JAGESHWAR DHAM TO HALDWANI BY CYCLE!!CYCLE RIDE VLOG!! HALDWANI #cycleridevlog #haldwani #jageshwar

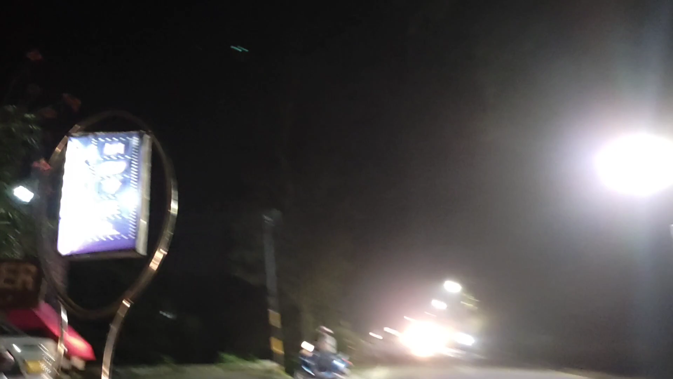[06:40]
बट मेरे को तो पैडल मारने की ज़रूरत पड़ रही है अभी,
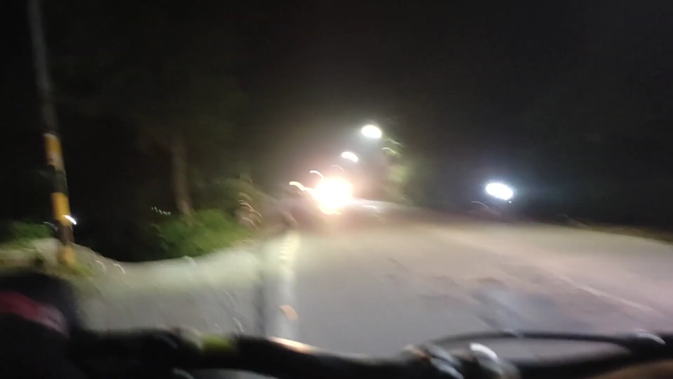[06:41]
क्योंकि ये थोड़ी सी ना चढ़ाई है,
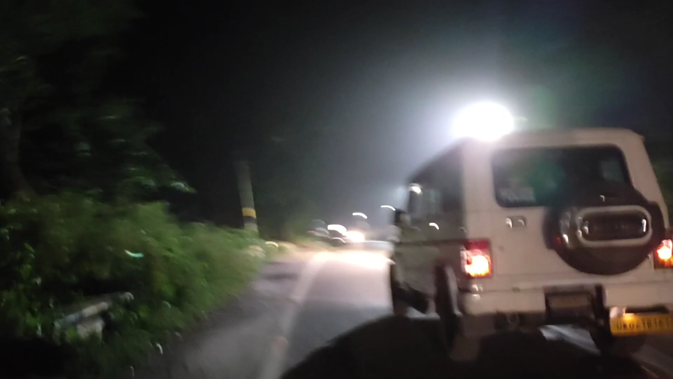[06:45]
हल्की सी, ज़्यादा भी नहीं कह सकते, हल्की सी।
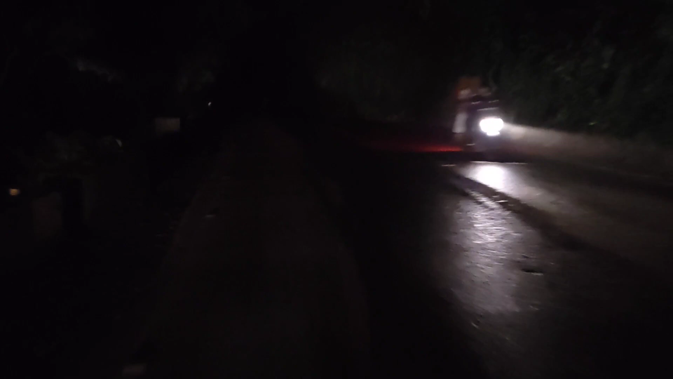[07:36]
अब कैसे लेते हैं सहारा आपको भी दिखाता हूँ। ये गाड़ी की लाइट आई और अब गाड़ी की लाइट आ गई ना,
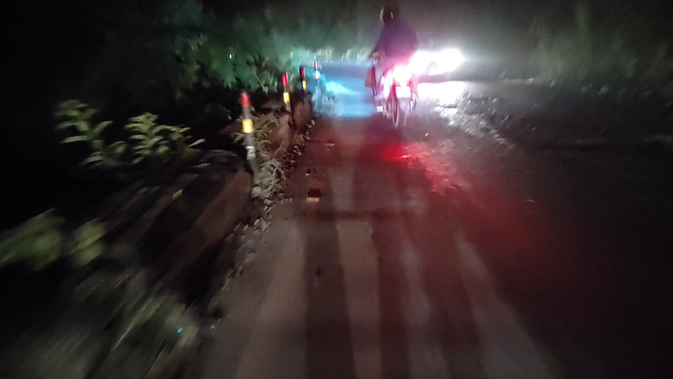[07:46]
तो अब भगाऊंगा मैं, देखो ऐसे गंदी वाली, क्योंकि जो पीछे की लाइट है ना उससे पूरी रोड क्लियर दिख रही है,
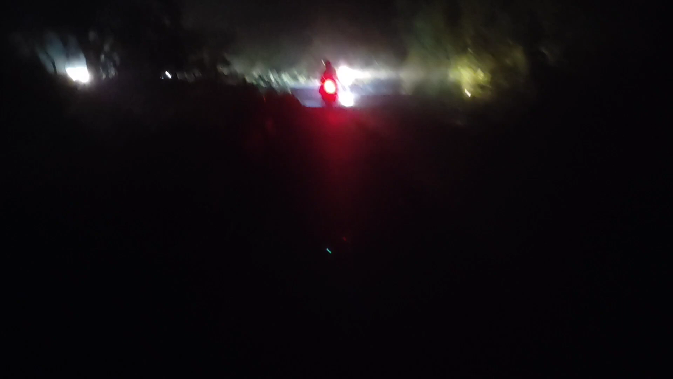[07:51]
तो अपने को एक पता चल जाता है कि कहाँ पे गड्ढे हैं, गड्ढे में चले जाए कोई दिक्कत नहीं।
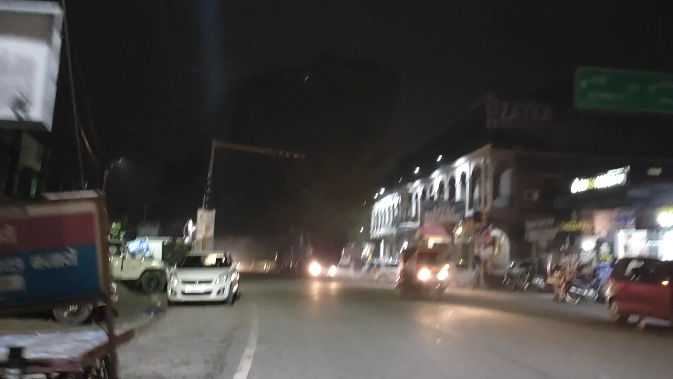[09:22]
चौराहा तो आ गया यार ये।